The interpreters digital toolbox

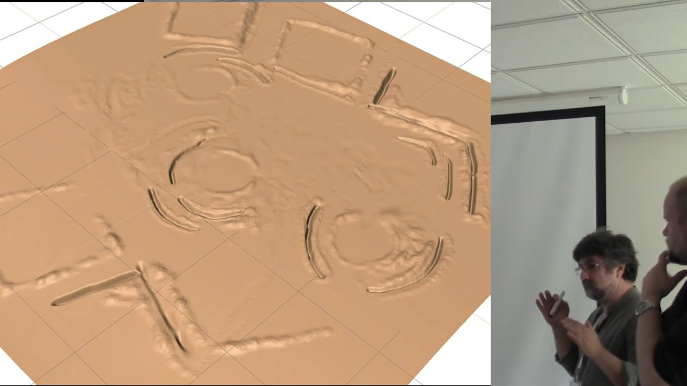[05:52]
yeah, and the ditches for drainage and what have you. So we work with the archaeologists and historians very, very closely. You know, so they dictate basically what we're doing, and as interpreters then we can build on that. So the more data we get to begin with, the better result, basically.
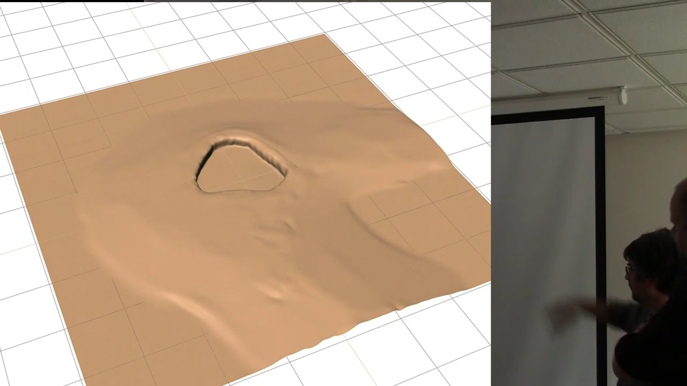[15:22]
So basic part. It's visible in the final image. That's the black image. No. But it works. And I can guess where the mode is. Yeah.